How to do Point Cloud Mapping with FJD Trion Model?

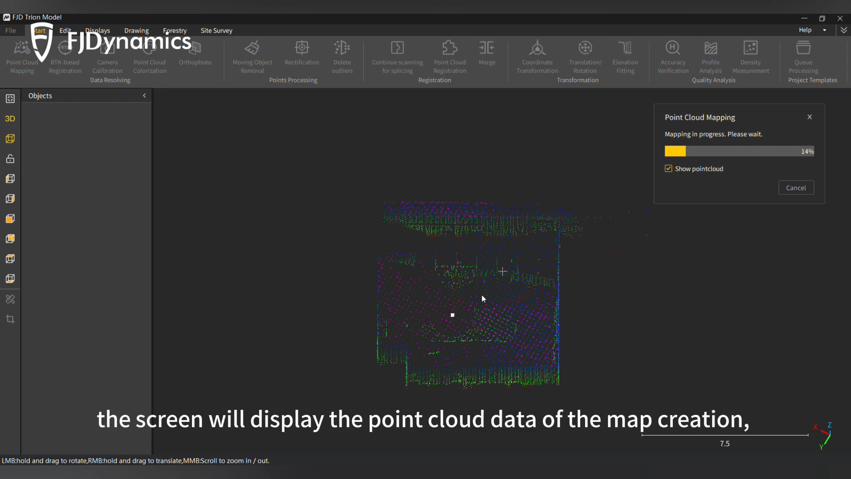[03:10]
The screen will display the point cloud data of the map creation, and you can rotate or drag to view the data.
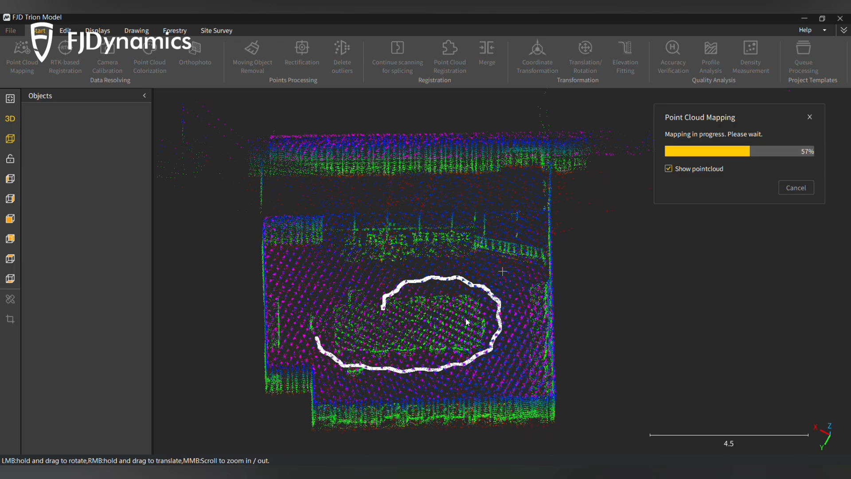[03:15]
After the map is created, the point cloud will be displayed on the screen, and the data file is saved in the data folder.